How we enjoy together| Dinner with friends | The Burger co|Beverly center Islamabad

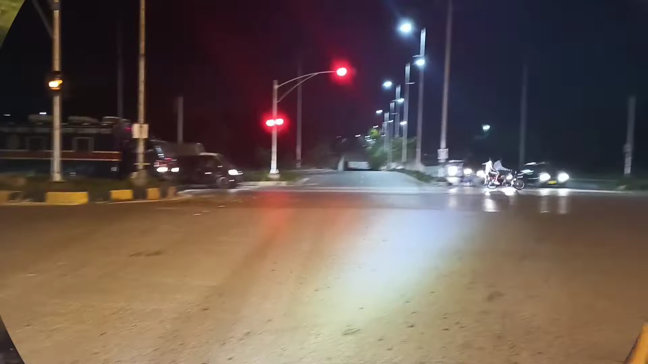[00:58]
ये देखिए इशारे पे हम लोग खड़े. ठीक है यार सिग्नल में ना खड़े फैमिली. हम लोग सेंटोरस माल के पास से गुजर रहे हैं.